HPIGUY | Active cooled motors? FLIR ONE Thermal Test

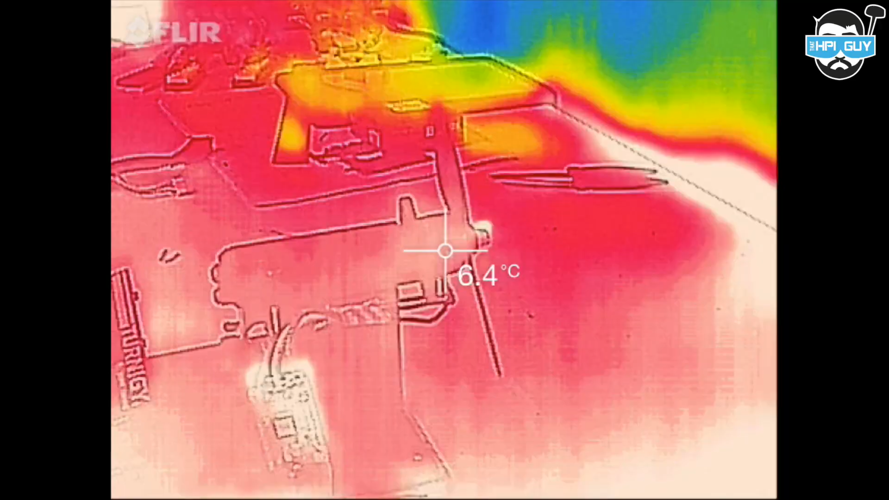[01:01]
On screen: spot 6.4°C
So let's get on with the tests. As you can see I've got the EMAX 2205 on the bench and we've got a temperature of around 6 degrees at the moment. You can just make out the ESC on the bottom left which is quite warm. And what we're going to do is build up the amps until we're pulling it around 2 amps. You can already start to see the motor start to warm up and glow red as well as the wires that lead to the motor glowing red. So I'm just going to speed the video up 8 times so you can see the temperature difference.
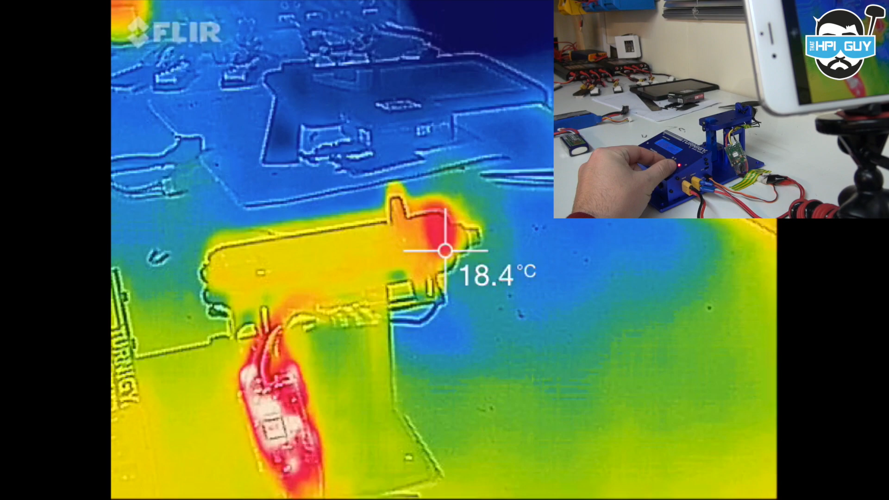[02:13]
On screen: spot 18.4°C
At that point I decided to turn the throttle up and we're going to pull about 4 amps.
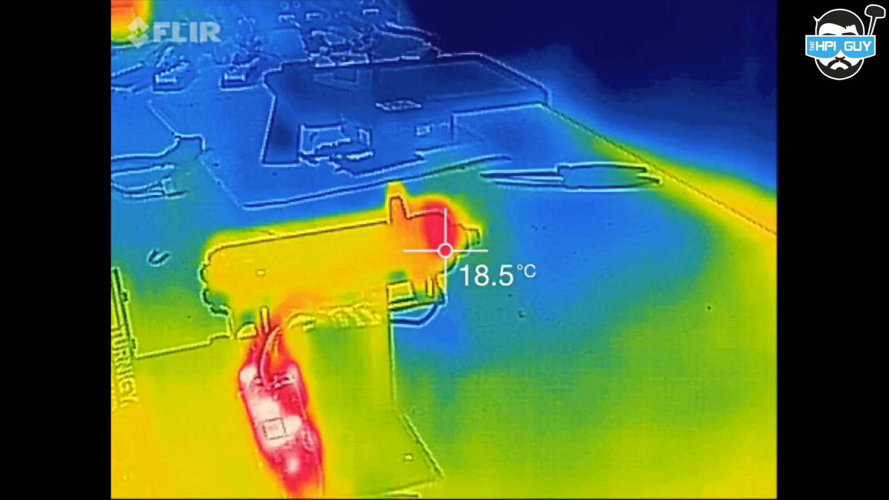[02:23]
On screen: spot 18.5°C
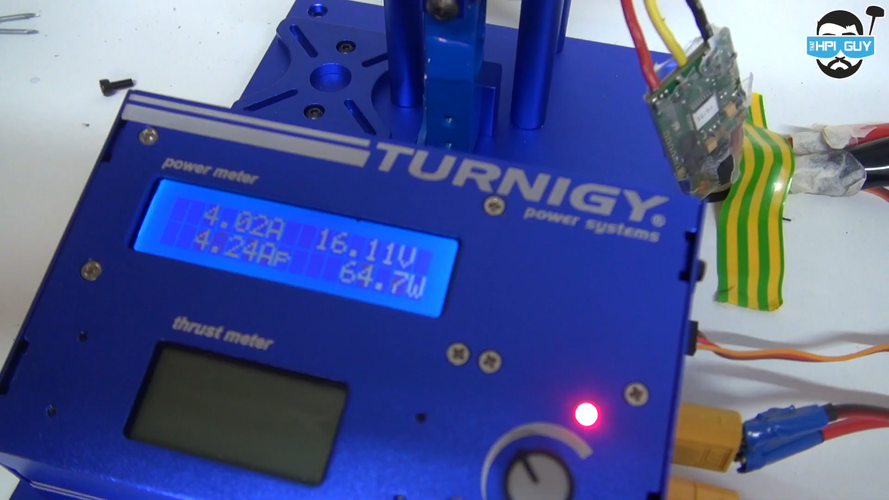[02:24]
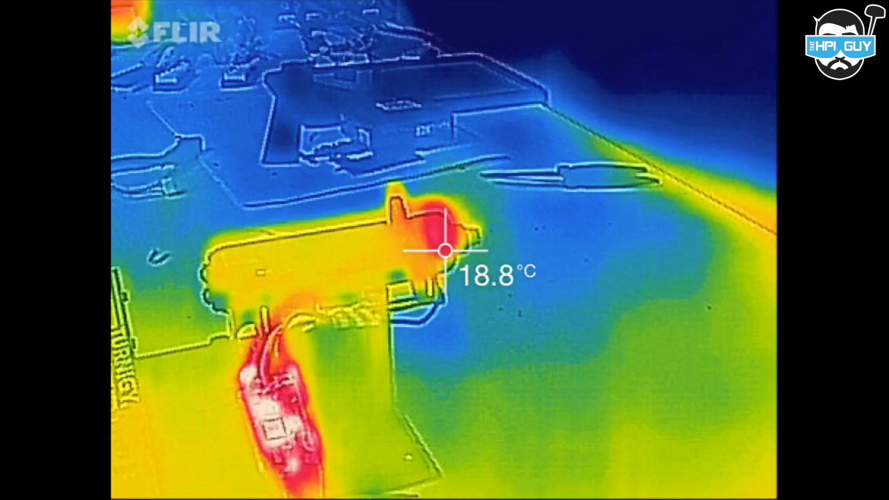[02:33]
On screen: spot 18.8°C
So as we expected the temperature starts to rise but not by much.
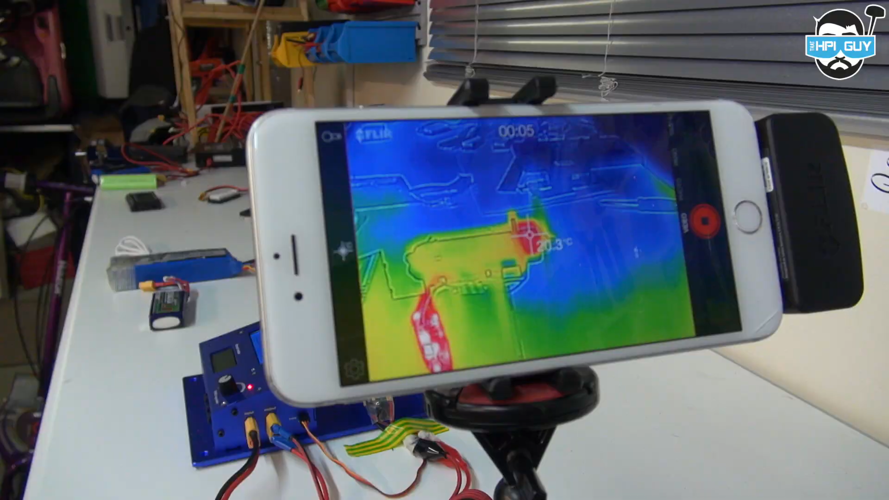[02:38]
Eventually we peaked out at around 20 degrees.
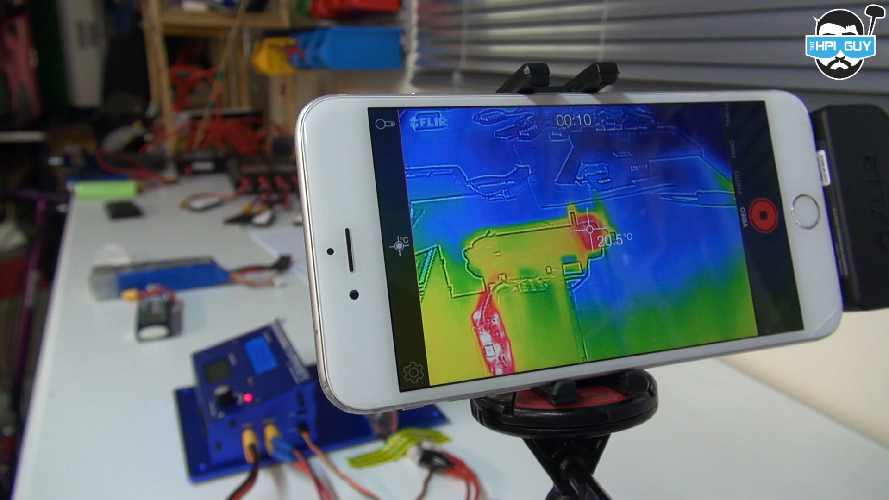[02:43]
On screen: spot 20.5°C
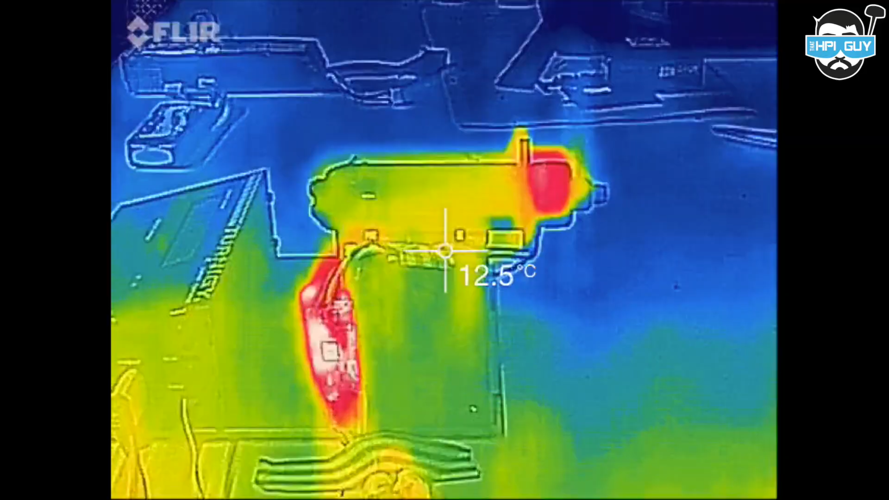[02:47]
On screen: spot 12.5°C
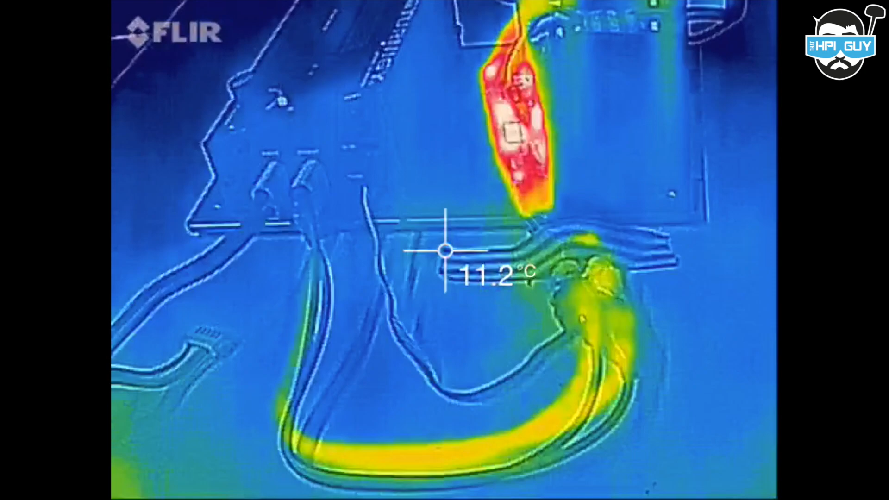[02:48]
On screen: spot 11.2°C
It's quite interesting as I move the camera around now that you can see the heat transfer going from the ESCs
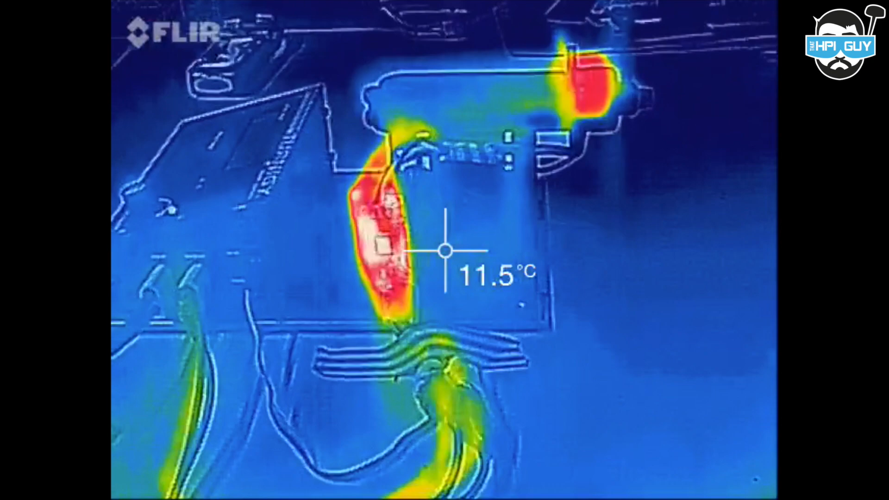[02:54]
On screen: spot 11.5°C
and even from the power cable itself that feeds the ESCs. So the EMAX motors pulling 2 amps went up to a maximum temperature of
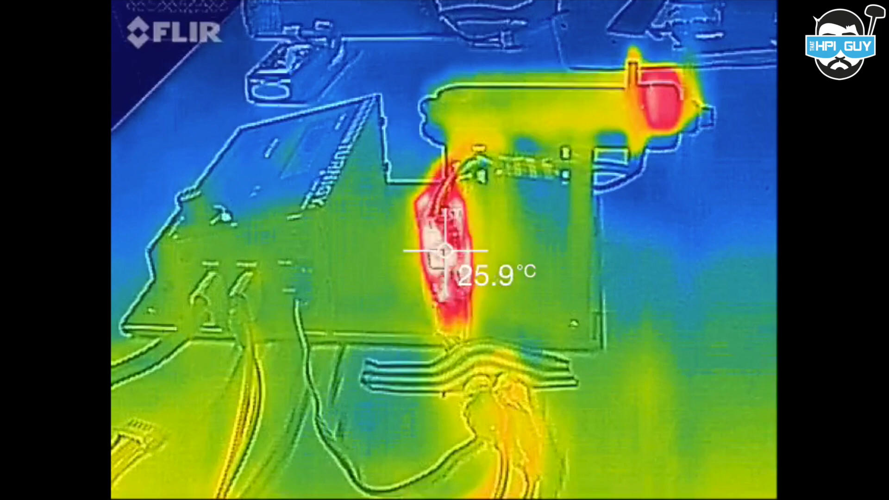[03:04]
On screen: spot 25.9°C
18.7 and then when pulling 4 amps we went up to a temperature of 20.5.
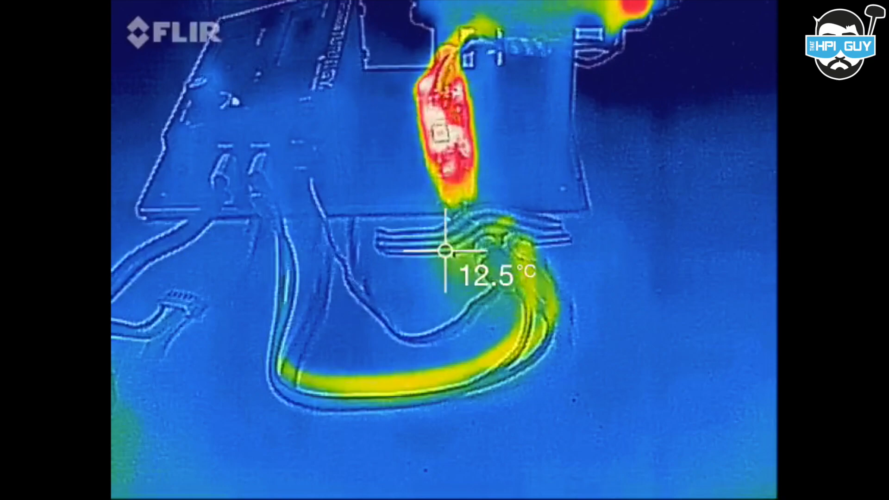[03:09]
On screen: spot 12.5°C
So now it's time for the X hover motors. Again I'll just mention that these are 2204s not 2205s. So just like in our last test we're going to pull a maximum of 2 amps and let the heat build up and see where we end up at. You can already see with these motors that there is a significant heat build up, even in this short time.